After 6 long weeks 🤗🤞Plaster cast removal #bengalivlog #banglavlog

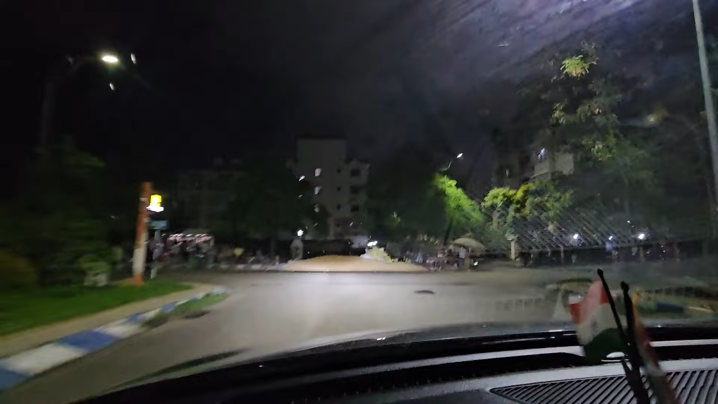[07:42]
বাহ আজ আবার ঝিরি ঝিরি বৃষ্টি হচ্ছে হ্যাঁ আর সবাই গাড়ির লাইট একদম উপরে করে গাড়ি চালাচ্ছে চোখ ব্যথা হয়ে যাচ্ছে দেখতে